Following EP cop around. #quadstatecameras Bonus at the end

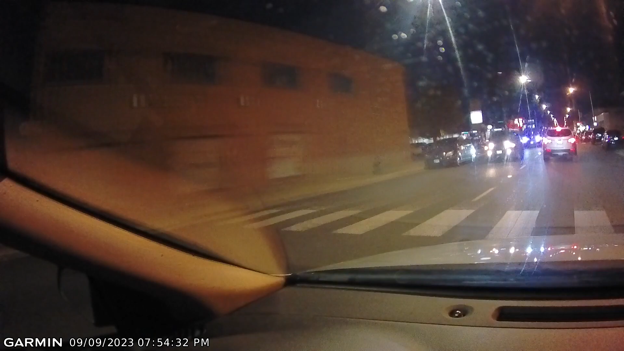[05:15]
Let's keep going. He's still there. I'm on Harlem Avenue, southbound on Harlem. Suspect going southbound on Harlem. Just past the Planet Fitness on Wrightwood.
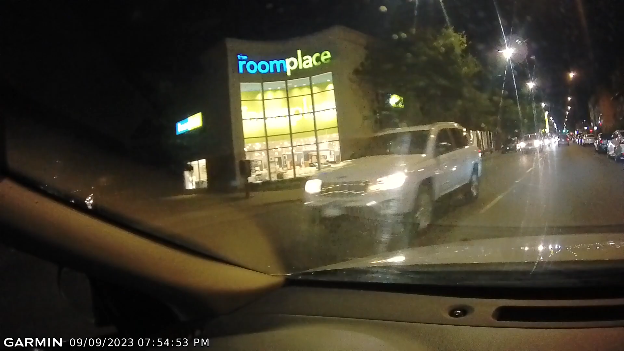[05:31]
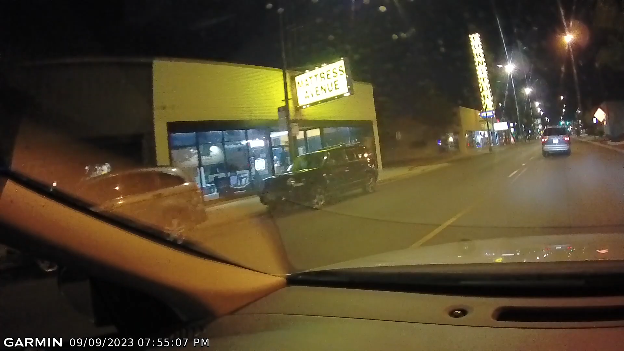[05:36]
Maintaining a safe rate of speed. Suspect just past Grand. Suspect just crossed the tracks.
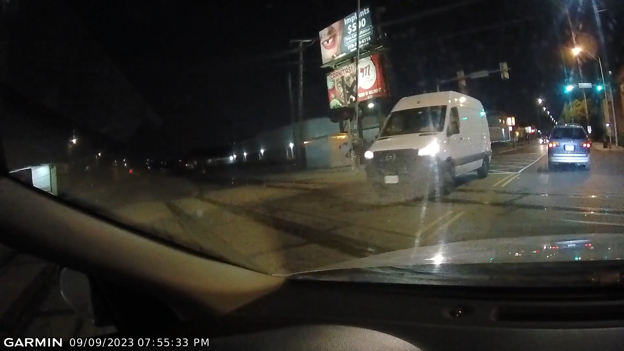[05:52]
Suspect is in front of this blue minivan in front of me. Suspect has just passed the mobile station. I forgot the name of that street. Suspect has just passed Phil's Sports Bar